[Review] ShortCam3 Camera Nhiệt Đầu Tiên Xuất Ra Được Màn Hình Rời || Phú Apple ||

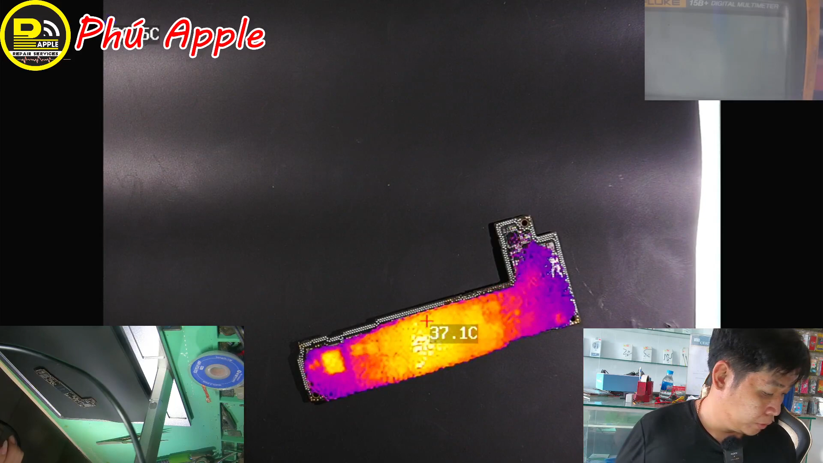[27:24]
On screen: spot 37.1°C
Thì cái cam nhiệt này. Nó cũng chỉ có bao giờ đây chức năng thôi.